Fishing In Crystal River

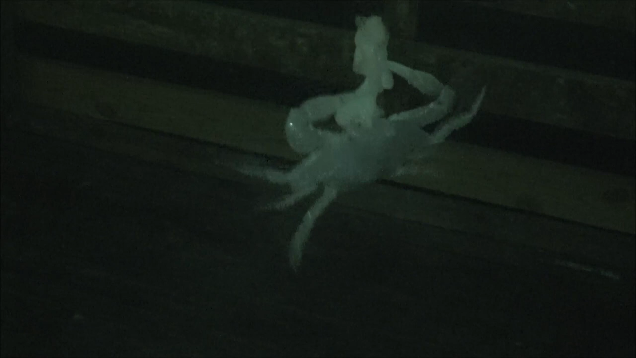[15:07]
he's smaller than the last one but he counts i got three items monkey has caught four